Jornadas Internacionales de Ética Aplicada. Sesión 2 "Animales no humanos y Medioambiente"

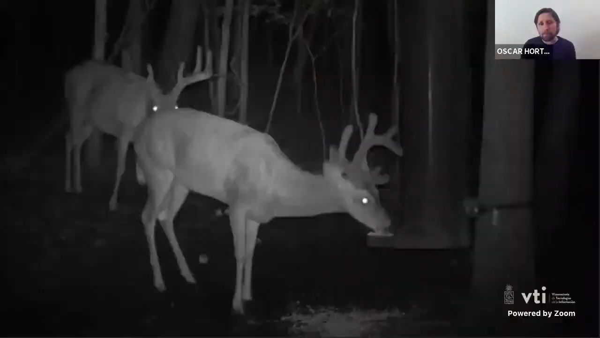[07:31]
Aquí tenemos también una foto nocturna donde se ve a unos animales que están ahí comiendo en esos lugares. Esta medida es una medida que debe ser llevada a cabo con cuidado y óptimamente lo mejor sería llevarla a cabo en combinación con un programa de contracepción para evitar que estas poblaciones luego crezcan y vean el problema inicial multiplicado. Pero en cualquier caso muestran que efectivamente es posible muchas veces acudir en ayuda de estos animales y evitarles un enorme sufrimiento y muerte.